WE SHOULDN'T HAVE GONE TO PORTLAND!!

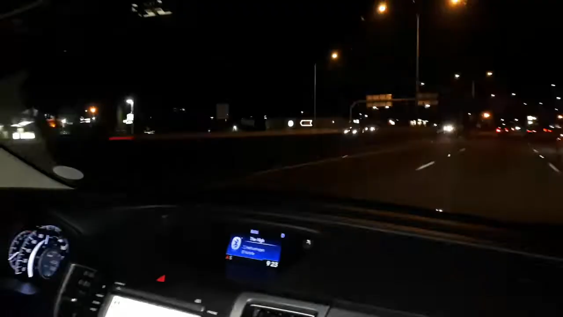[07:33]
okay we are starting to see signs of life civilization feels like we've been driving through the deep dark woods for four hours for days it feels like it's nice to finally you know start to see some signs of life okay y'all you see that
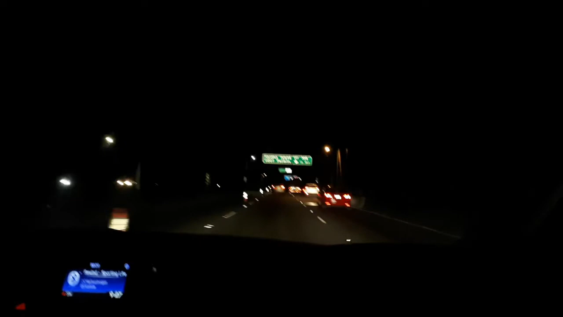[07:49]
Hayden Hayden out oh now we're but entering Portland
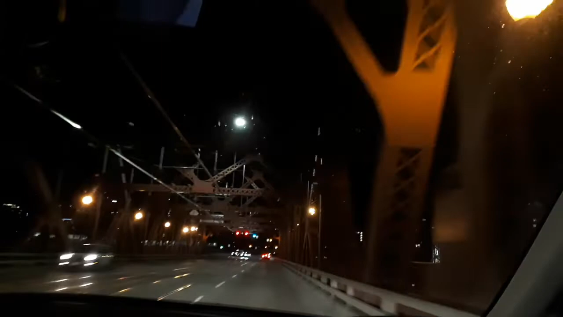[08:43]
slow down for a sec hold on slow down this is really sick bridge I'm trying to get some sick footage here dad come on slow down please God trying to make a successful vlog here John hit
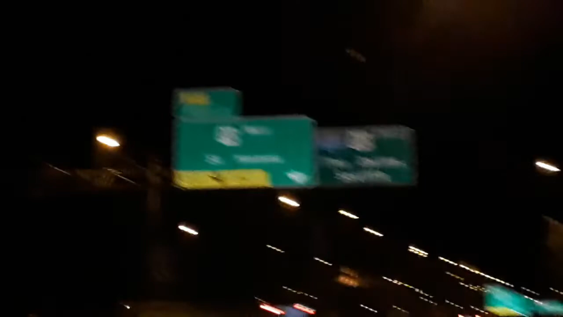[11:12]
much yeah a couple more times over this bridge it should be fine I think we'll get the shots we're looking for can't believe how dead it is at this time of night it's like it's like a ghost town hey y'all we're in residential Portland or I mean Vancouver Washington we got our air
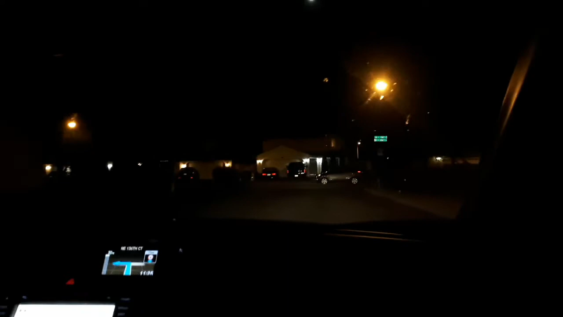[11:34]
we got our VRBOs we're using the navigation listen to more beautiful Sade music and we're trying to park in front of a purple truck
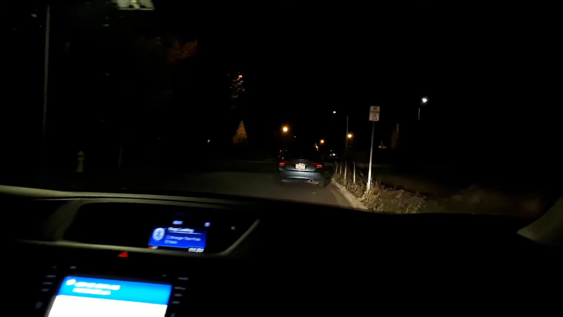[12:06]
fucking problem because there's a cab parked in front of the purple truck can you just pull forward can you see what I'm talking about purple truck fucking cab not supposed to be there you parked the wrong way Broadway